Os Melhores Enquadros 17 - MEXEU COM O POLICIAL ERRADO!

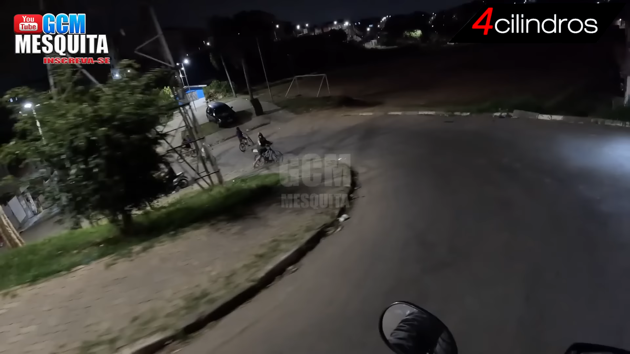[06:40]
Por aqui, ó. Caminho que ele fez. Chega aí. Ele subiu aí, ó.
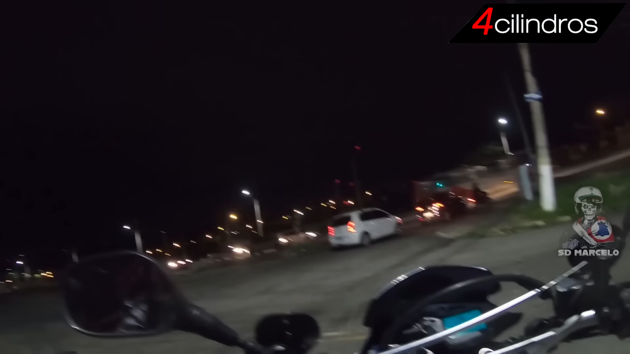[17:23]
Abriu na avenida, mano. Na hora que pega a reta, não dá, a Hornet é muita força.
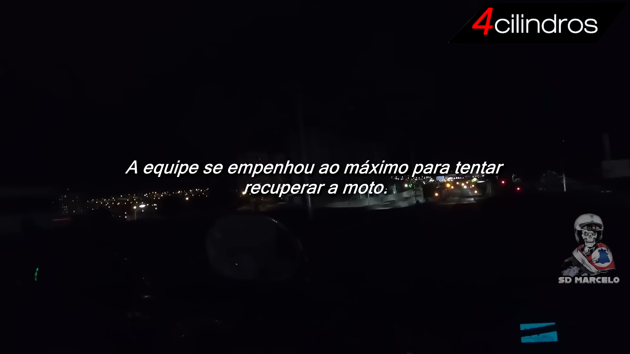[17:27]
Valeu, mano, não dá. A XT limitou, mano. Não vai nem fudendo. Minha moto pra reta,